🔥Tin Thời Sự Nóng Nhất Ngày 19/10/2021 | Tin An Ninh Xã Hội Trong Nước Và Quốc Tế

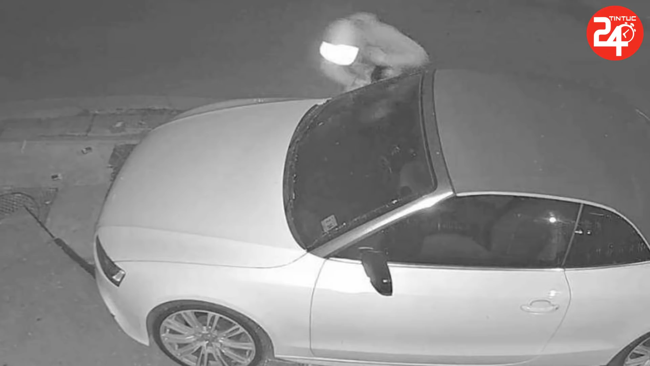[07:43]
Qua quan sát, các đối tượng có nhiều điểm trung khớp với các đối tượng trong vụ trộm cắp gương xe ô tô Lexus RX 350 vào ngày 30 tháng 4 tại địa bàn phường Cầu Diễn.